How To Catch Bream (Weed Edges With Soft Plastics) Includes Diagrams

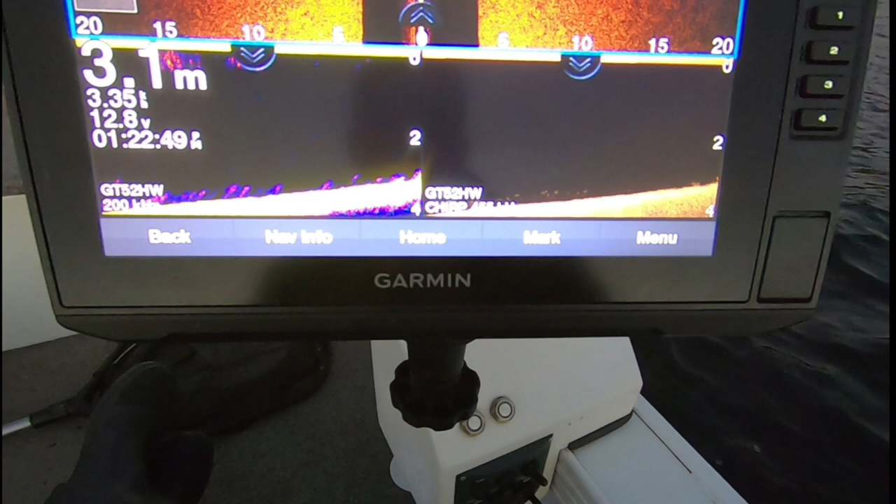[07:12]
On screen: depth 3.1 m
It's actually very clear here. So there you go. So this is the weed here on this normal sonar,
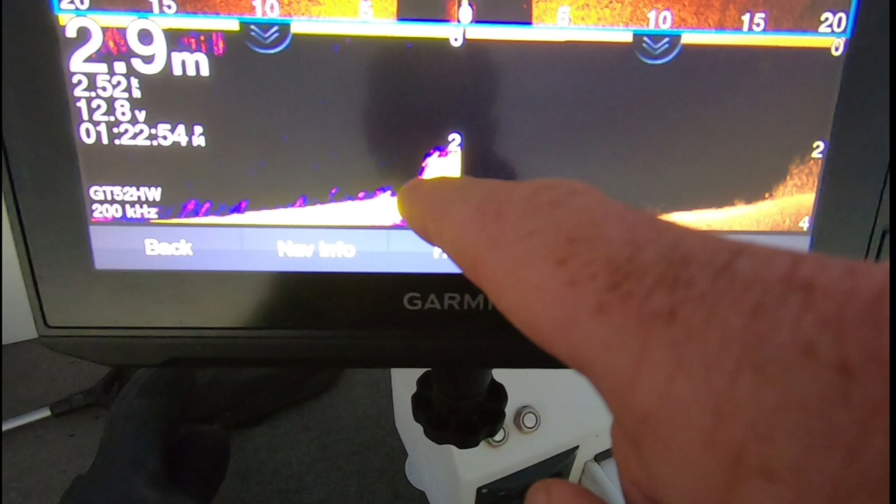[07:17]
On screen: depth 2.9 m
and then you can really see it coming in. There's that hard bottom, and then you've got the weed.
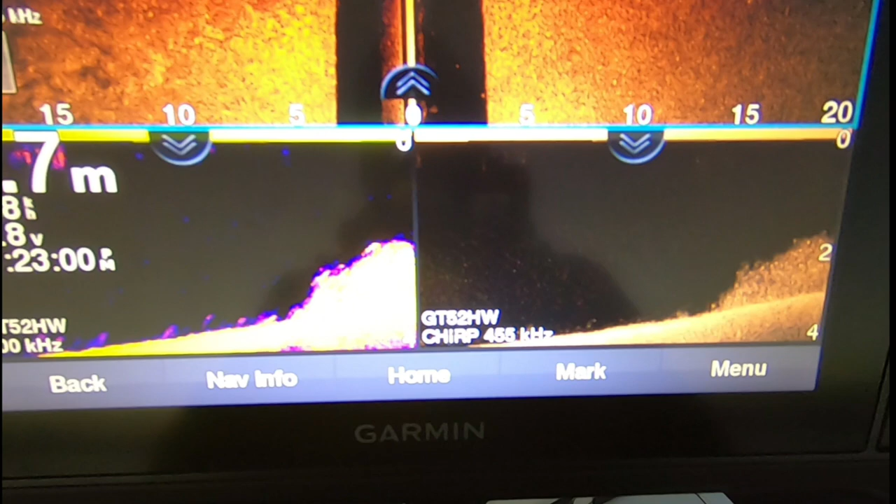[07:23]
So that's what I mean when we fish weed edges.
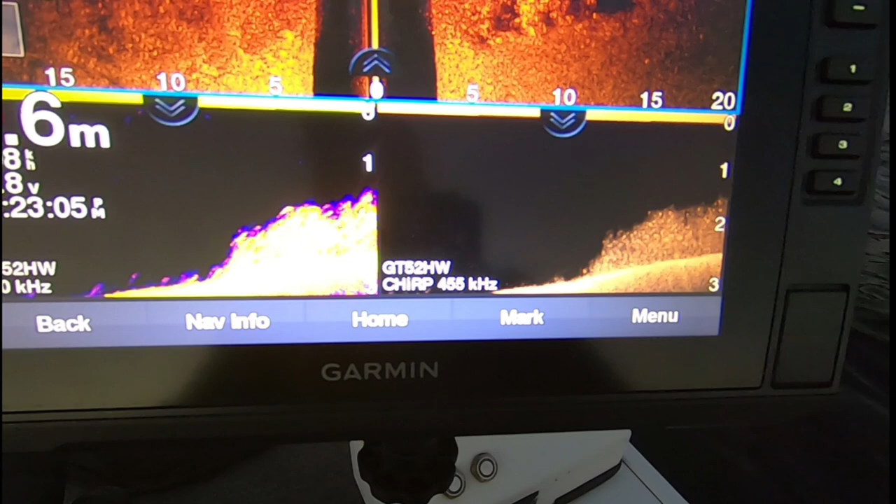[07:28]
So we're positioning the boat and then casting soft plastics or lures back towards that weed edge,
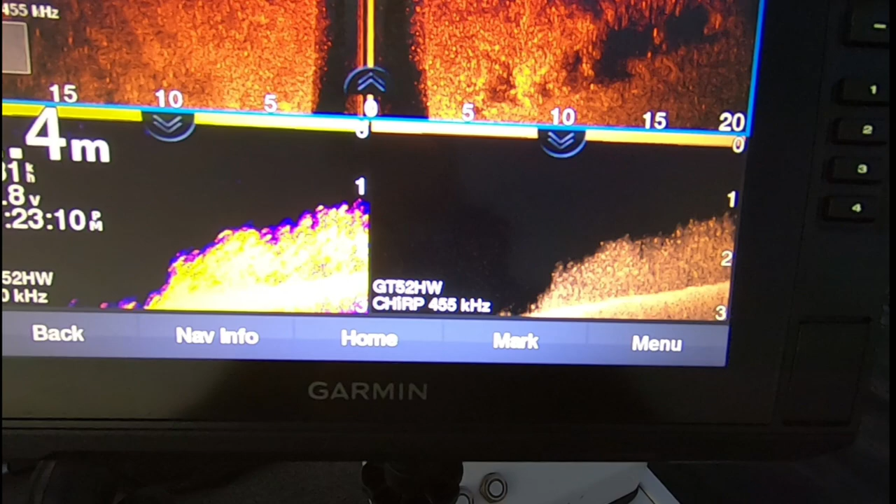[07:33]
because you'll find a lot of bait fish, and there's a lot of weed coming in there.
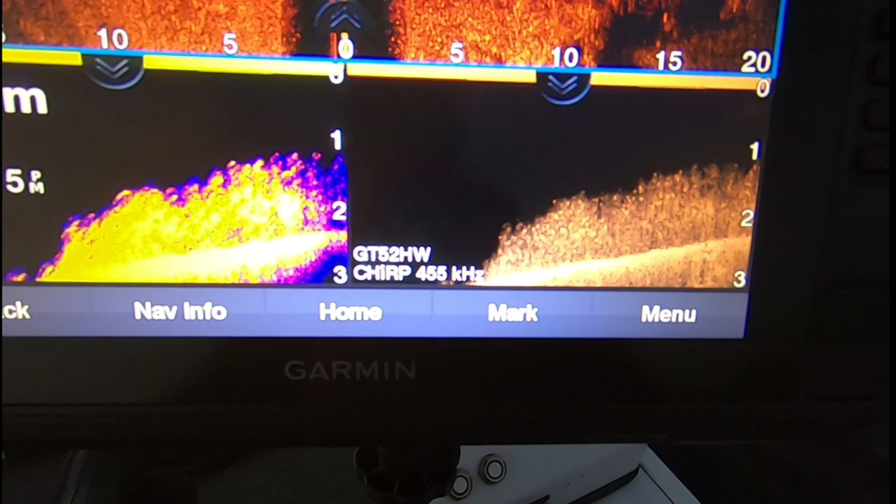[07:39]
So that's that weed edge in 2.3 meters of water.
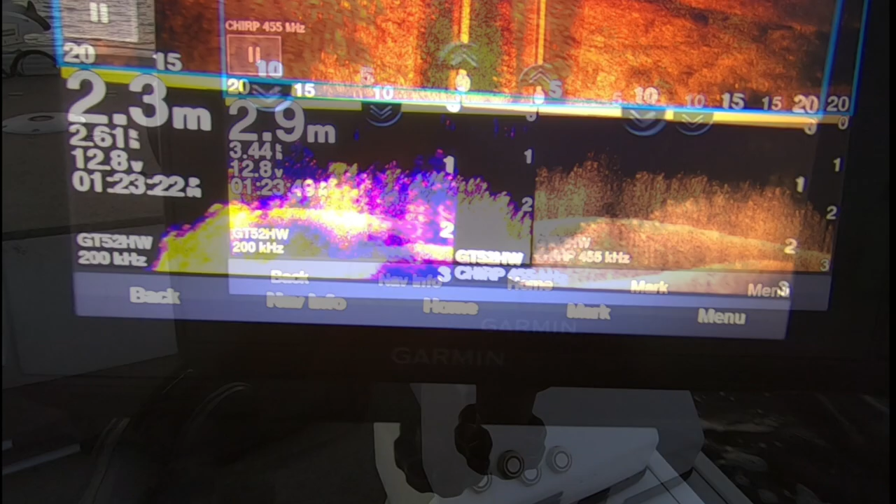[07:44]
There it goes, starting to thin out now, and there it goes.
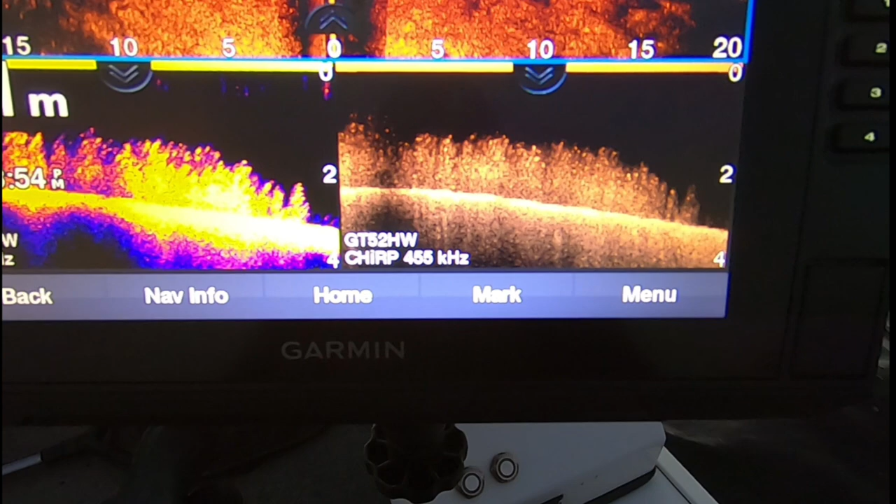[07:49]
So the right there on the normal sonar and the stand scan is pretty much clear of weed.
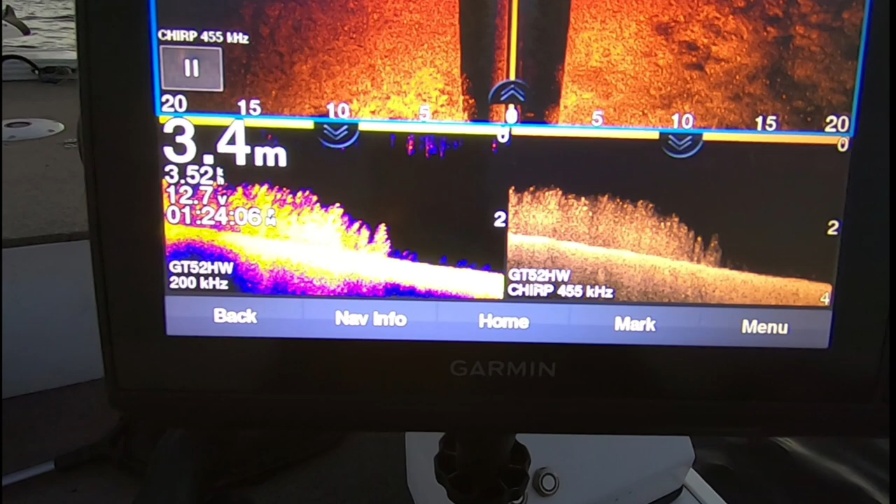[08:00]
On screen: depth 3.4 m
That's kind of area we want to be landing our lures in that 3.2 meter mark.